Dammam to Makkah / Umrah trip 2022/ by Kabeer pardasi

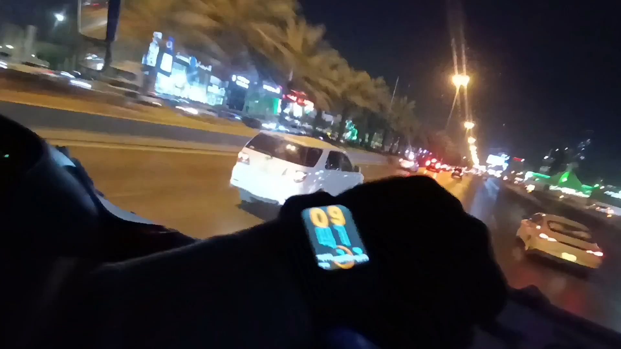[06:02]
अभी देखें 9:41 हो रहे हैं, हमारी पोजीशन ज़बरदस्त जा रही है। और रियाज की ये लंबी लंबी बिल्डिंग ही मैं ले आया हूँ यहाँ पे क्योंकि हम बाहर की रोड से जा रहे थे और यहाँ पे बस यही